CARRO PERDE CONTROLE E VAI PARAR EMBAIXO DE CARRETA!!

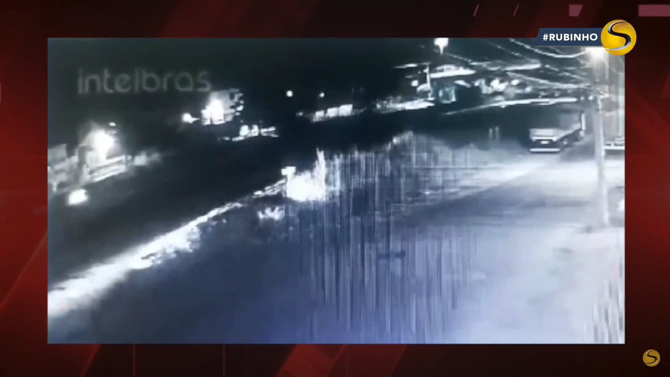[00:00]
Olha, gente, caminhão parado, hein? Caminhão parado, a pessoa se perde, bateu na traseira, não deu muito o que fazer. Marginal da ESP, já está na cidade de Campinas.